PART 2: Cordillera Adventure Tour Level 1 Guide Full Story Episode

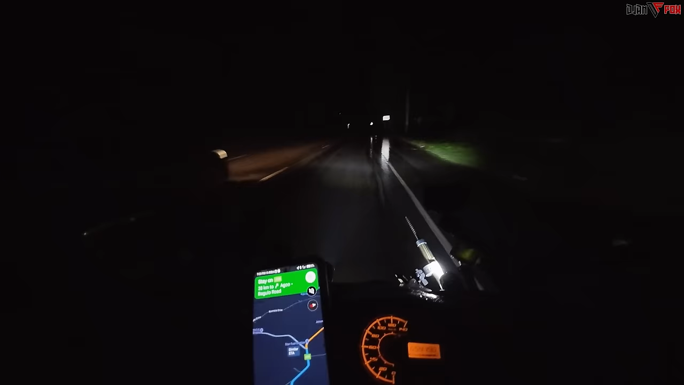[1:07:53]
Woo! Buti ka mo, ngayong packet kami ng Baguio kahit gabi na
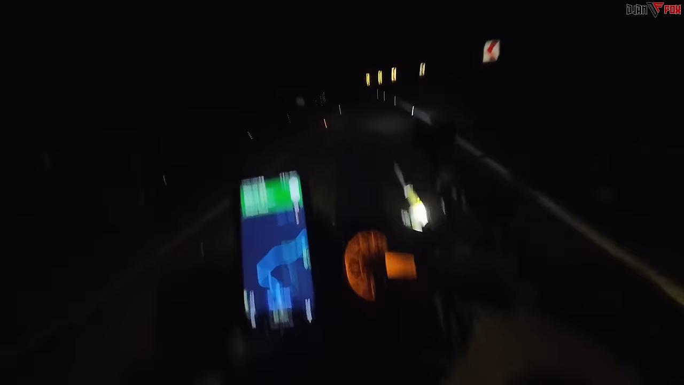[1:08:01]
ay wala namang gaanong truck na mga kasabay. Hindi katulad nung akit namin nung una, talaga sobrang daming truck tapos umuulan pa. Buti mas okay ngayon, pero napakadilim lang talaga ng daan, 14 kilometers na lang. Matatapos na natin ng Cordillera Level 1 na to. Grabe yung mga pagsubok na pinagdaanan natin dito ah. Oo, yung dami ha. Panay big bike oh.
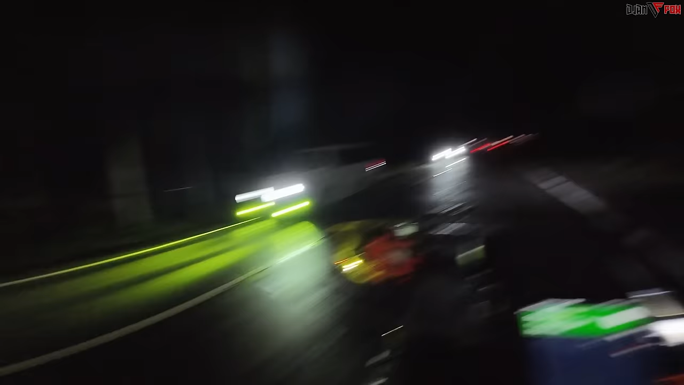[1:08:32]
Grabe yun. Salubong. Alam ko na kung bakit hindi gaano maraming sasakyan ngayon bro. Bakit? Kasi uwian na. Sunday na eh.
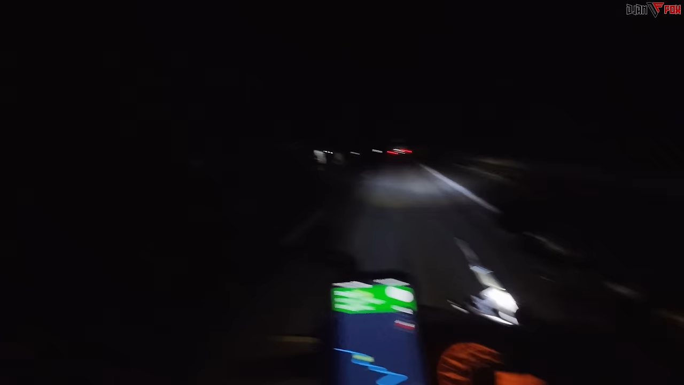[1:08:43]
Kaya yung mga nakabig bike na nakasalubong natin, pauwi na rin yun. Nung Biyernes pa siguro nandito yun sa Baguio. Ito yung tunnel dito sa Baguio. Nung bata ako, kasama ko ng Daddy Tom ko nun dito dumadaan.
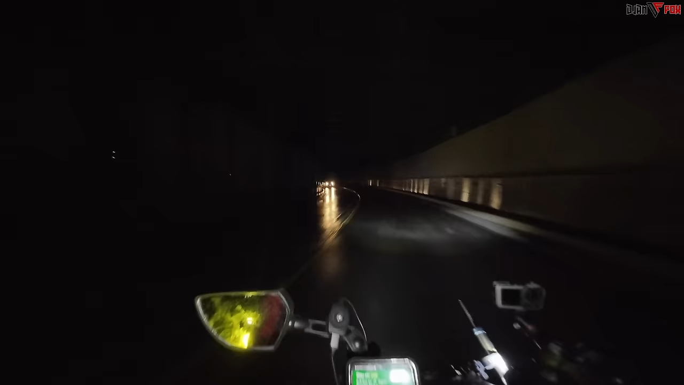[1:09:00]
Kaya natatandaan ko na itong lugar na to. Mahaba-haba din pala itong tunnel na to. Ayun na, malapit na. Itapos nito, ito yung mismong parang skyway dito. Katulad ng skyway yung tuloy eh. Ito. Ayan. Kahit naman gabi, nabidyuhan ko naman. At least kahit papano. Hindi natin matsyempuhan na dumaan tayo ng umaga rito eh. Lagi tayo inaabot ng gabi. Dahil siguro kung umaga tayo dumaan dito, ang ganda ng mga makikita natin dito sa paligid nito.
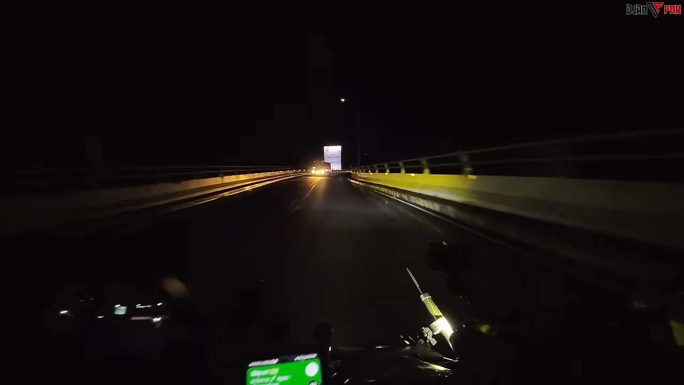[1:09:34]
Ah, panamig na naman ng palamig. Tumatagos na naman yung lamig.
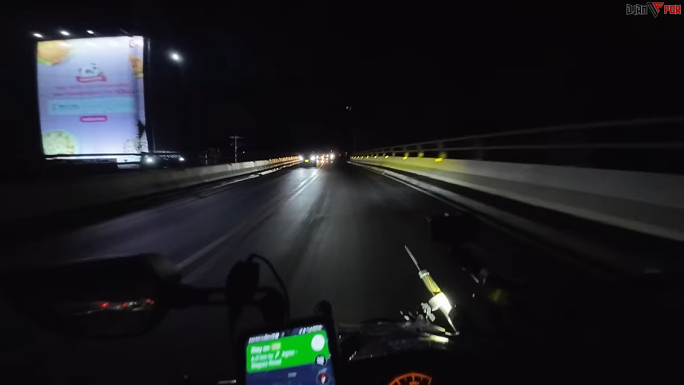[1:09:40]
Ngayon na ako nakakita ng bus na isinakay sa truck.
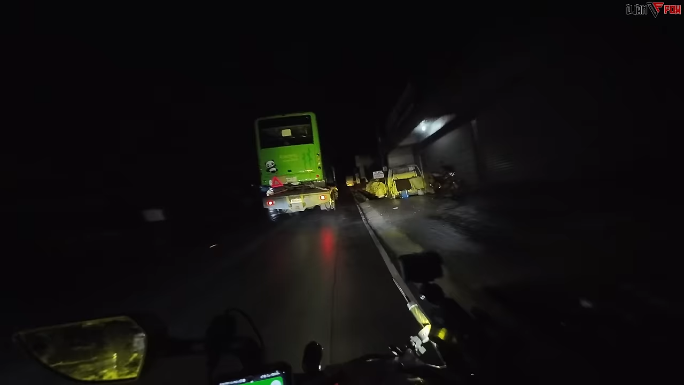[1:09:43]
Minibus, medyo delikado, layo tayo. Pag tayong lumapit, distansya tayo.
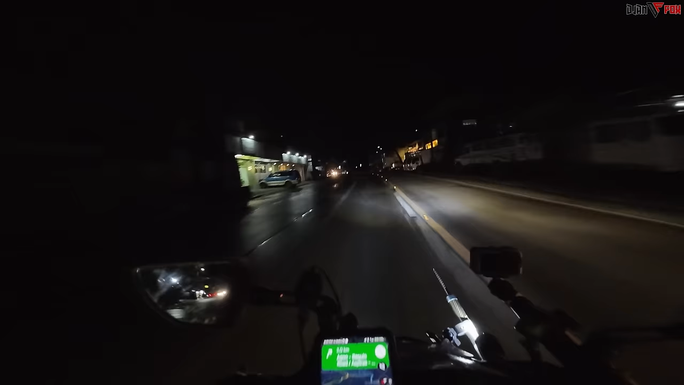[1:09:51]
Okay, welcome back to Baguio City. Pero kakaiba naman yung kasalubong sa atin ni Baguio City ngayon dahil hindi siya ganun kahabog nung unang punta natin dito.
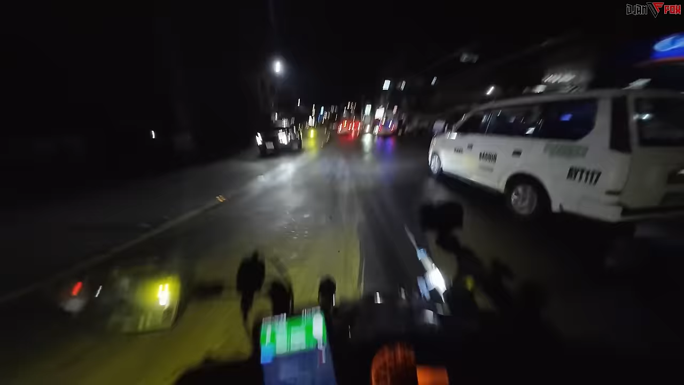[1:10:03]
Ang diretso naman natin ay Borahan Park para makapag-checkpoint na tayo. Tapos last reach Legarda ulit, and then hanap na tayo ng tutuluyan natin.
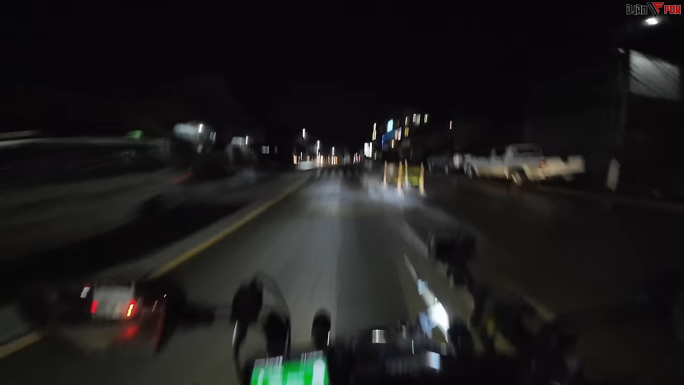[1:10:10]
Aywa, Leo Hotel. Ayan, kung saan dyan tayo nag-check-in noong unang gabi namin dito. Pero tingnan natin kung dyan ulit kami tutulog or kung makahanap man kami ng transient dito, eh doon naman kami sa iba. Uy, ganda oh. May Ferris wheel dito.
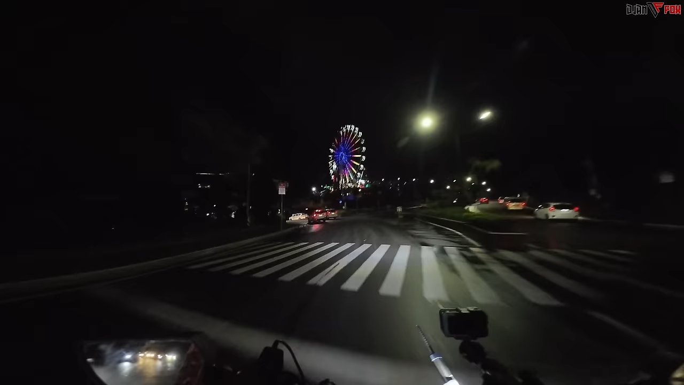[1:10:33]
Ito, anong ano yan? Park yan. Wala pa naman tayo sa Borahan Park ah. Ang Borahan Park. Paikot yan. Yung may, ito ditong parang lawa.
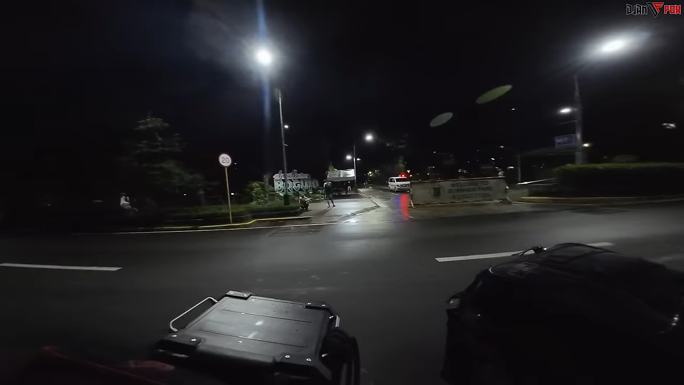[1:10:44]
Pinakita na akong sign na welcome to Borahan Park. Borahan o Burnham? Ayun, Borahan Park.
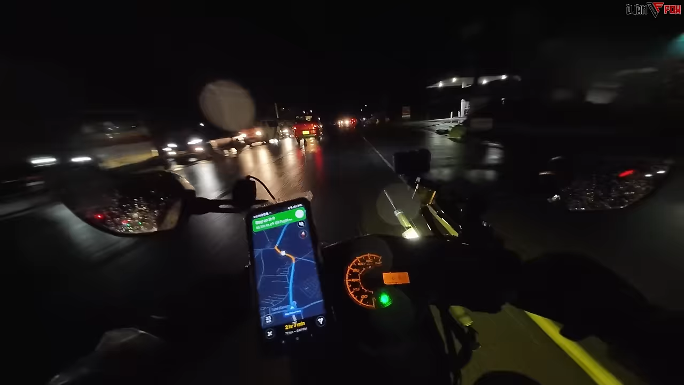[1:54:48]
Tapos tumatakbo kami ng 80 kph to 100, pero wala eh. Ganun talaga kakapit eh. Kumukulog-kulog, kumikidlat-kidlat pa. Ano na?
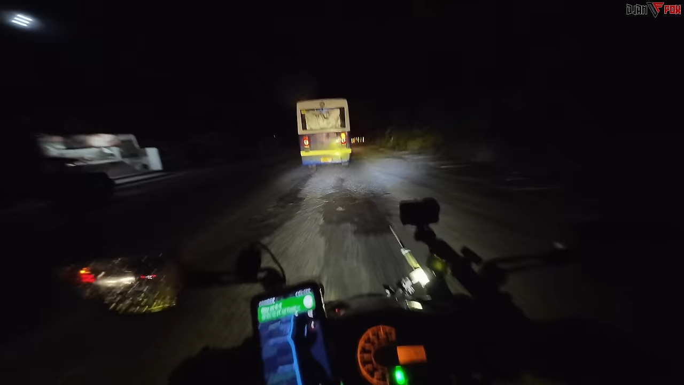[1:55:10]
Makakalabas na rin ng Tarlac. Oh, nahabol talaga kami ng ulan! Ulan! Uy, sige na rin natin na.
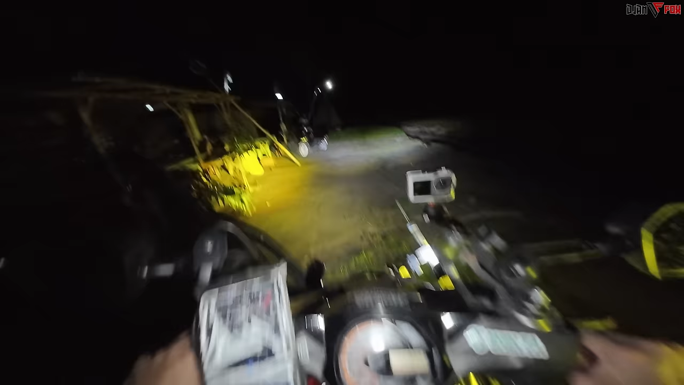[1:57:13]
Dito na kami, Ilog Kamalig. Medyo hindi ganun kaganda ngayon ang sitwasyon dito sa lugar na to. Pero bukas ng aga ko na lang ipapakita sa inyo.